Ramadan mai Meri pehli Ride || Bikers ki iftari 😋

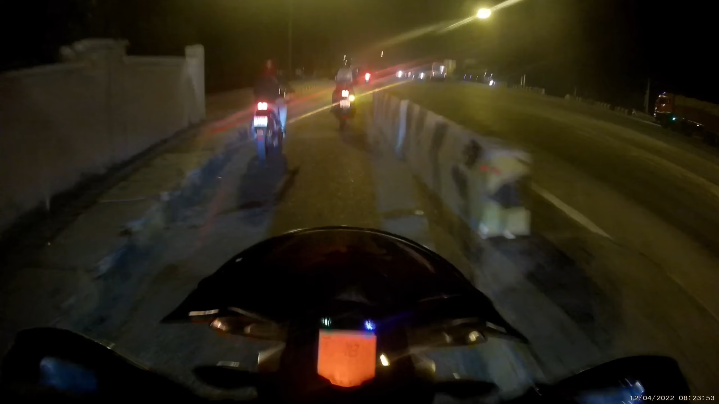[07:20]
तो भाई बस पहला है बहुत लादा पॉल्यूशन क्या फिल्म है भाई कुछ एक्सिदेंट होगी है क्या है नहीं एक्सिदेंट और नहीं लग रहा हुझे है ट्रक वगरा साइट हो रहे है हाँ होई सीन है
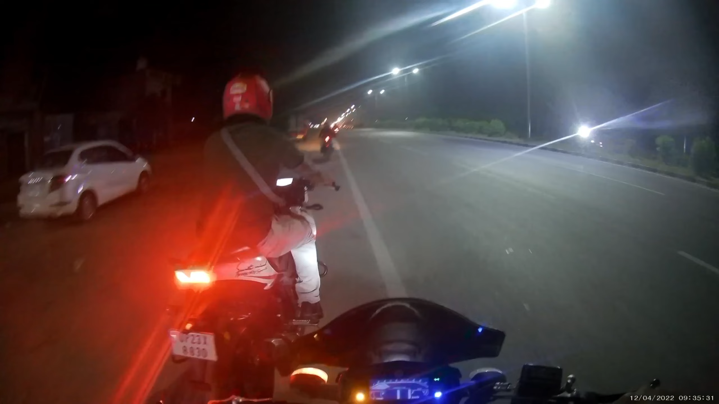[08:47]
निकल चुके हैं शिवा धाबे से और यहां पर हमारे भाई लोग वीली भगएर उठा रहे हैं